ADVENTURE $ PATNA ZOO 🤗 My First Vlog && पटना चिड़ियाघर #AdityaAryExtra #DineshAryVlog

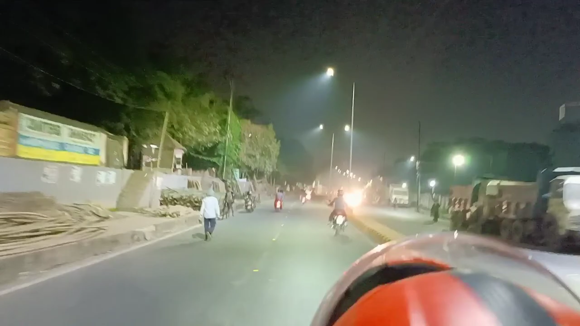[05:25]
गाइस ये पटना का रात का व्यू है, मैं अभी रात में भी घूम रहा हूँ, अभी सारा दिन घूमता ही रह गया।